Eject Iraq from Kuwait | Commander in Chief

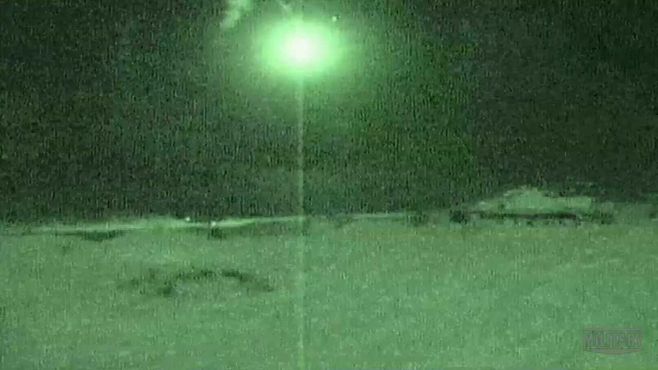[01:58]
encountered these forces deploying in the middle of the night and smashed them.
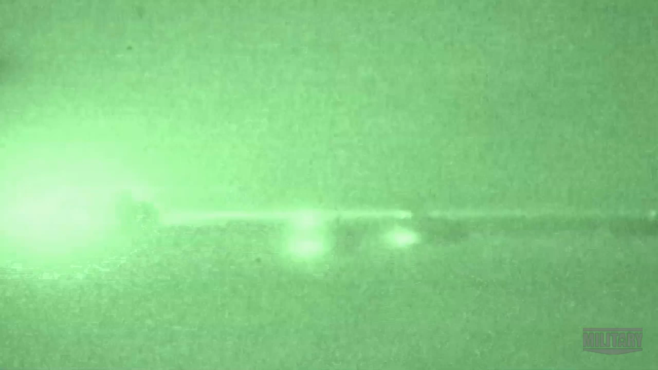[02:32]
All night long we would hit these groups of forces and didn't even know they were
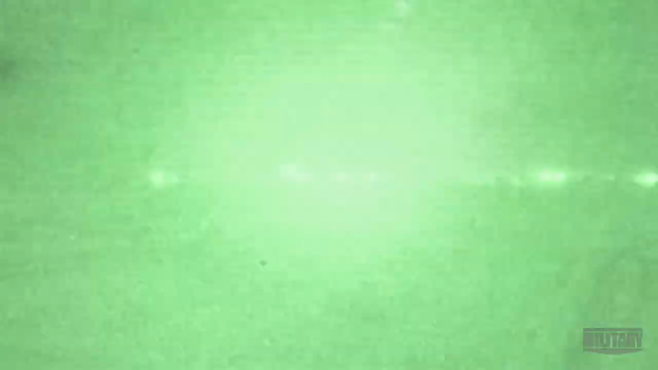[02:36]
being attacked until their tanks began to blow up.